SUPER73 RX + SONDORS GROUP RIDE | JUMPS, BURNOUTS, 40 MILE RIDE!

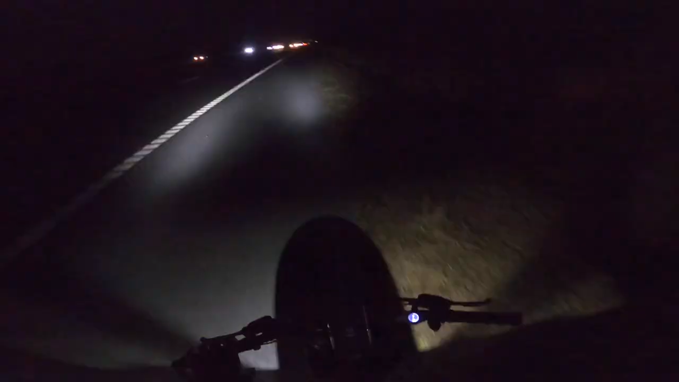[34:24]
All right, so my bike died. It was weird, so I don't know if I can recreate this again, but I was giving it throttle and then I turned off the bike while it was still on by accident, and then it took about 5 minutes of messing with it. Like, I unplugged the battery, plugged it back in, turned it on and off, and all of a sudden I hit the throttle too before, but when I plugged it in like the third or fourth time, I hit the throttle and all of a sudden my display just came back on. It was weird. That was weird.
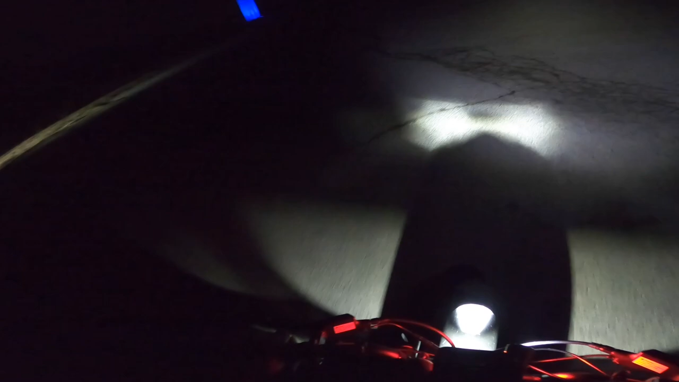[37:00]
I was like, yo, these lights suck. And I was like, wait a minute. Oh. It works pretty well. Wow, it looks like it's like literally glowing, like illuminating.
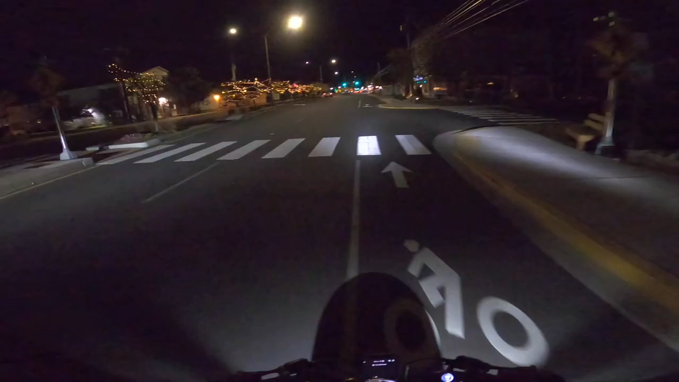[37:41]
Christmas! I like when they light up the place. Huh?
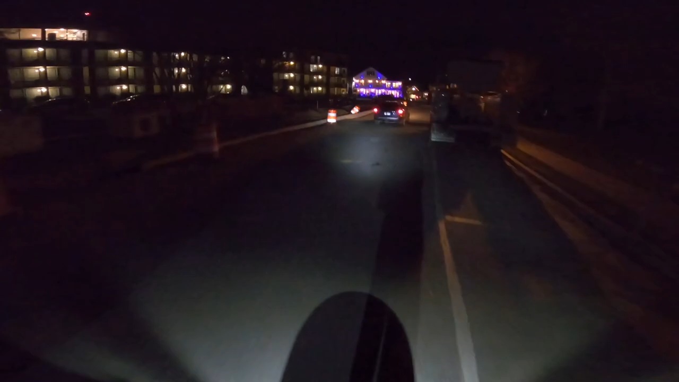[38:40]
That's a cool looking. I don't know if that's a restaurant.